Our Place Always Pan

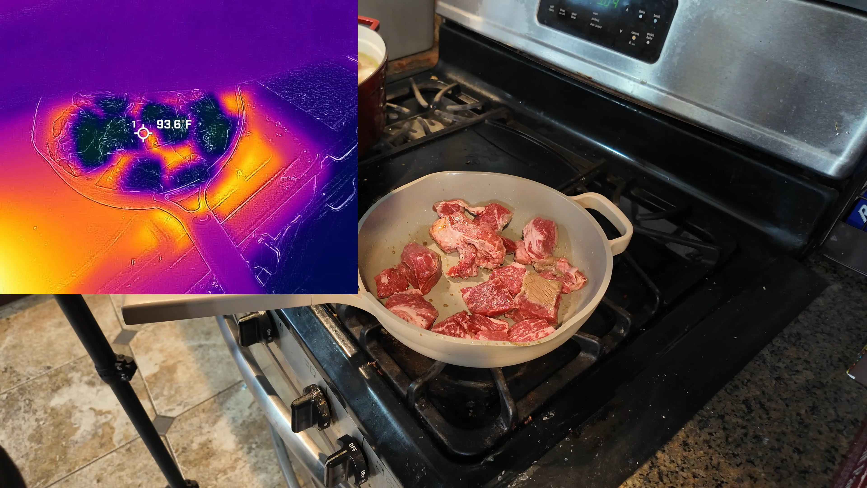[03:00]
On screen: spot 93.6°F
here my water and i'm going to take some of the broth off too you can see a spatula how cold it is it maintains this it's because it's wood it doesn't distribute conducting the electricity or heat unless you burn it that's the only way you can conduct heat
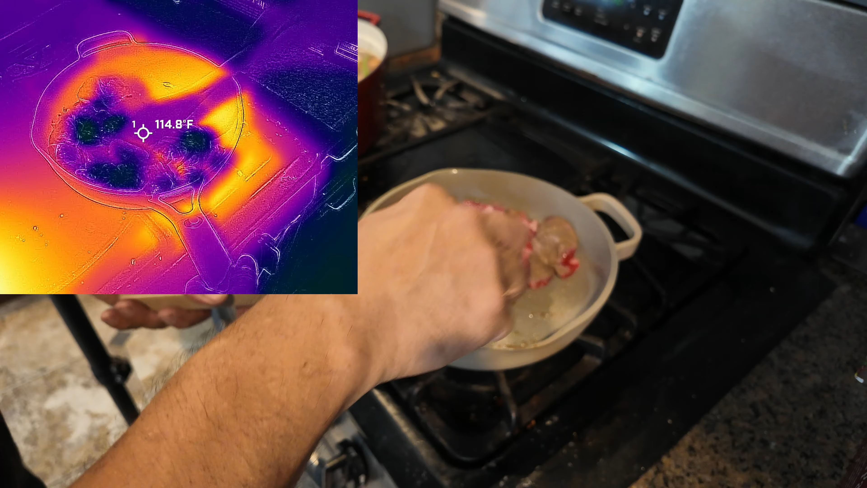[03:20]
tenderize meat i like to have a little brownish and that's about it so like the distribution of the heat on the pot very simple to use like this this is my favorite part right here this is just putting it there if you want to add your cover you can but at this moment we're not using the cover that'll be for another meal but we don't want this we don't want to add more water to what we're going to put it on that's why i want